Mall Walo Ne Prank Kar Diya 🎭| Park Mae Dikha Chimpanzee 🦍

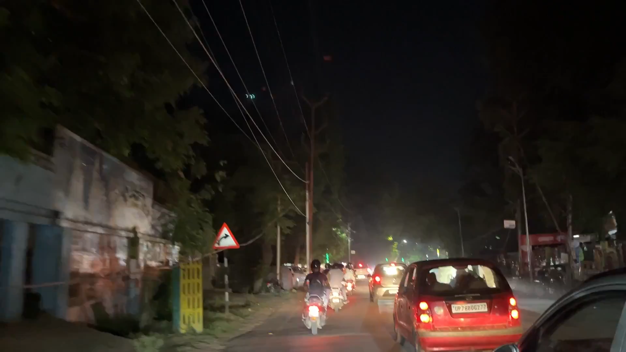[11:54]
आप देख पा रहे हैं हम लोग इस तरह में व्याइपी रोड पे यार बहुत राफिक हो रहा है दर तो यार अज़ाइस